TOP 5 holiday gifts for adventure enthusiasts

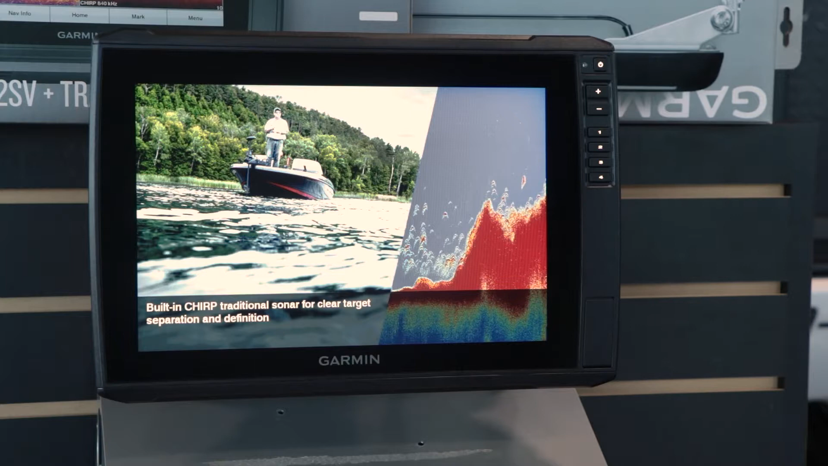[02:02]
This thing is a lot of fun.
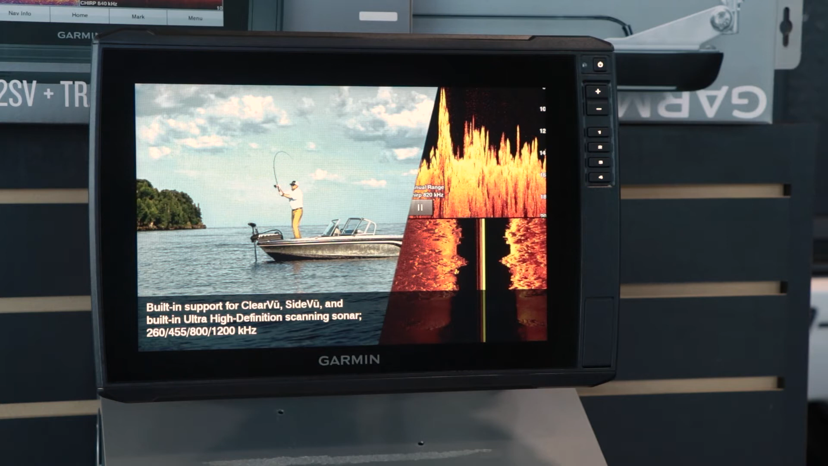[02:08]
It's almost a video game in real life here now where we're putting a transducer below the water.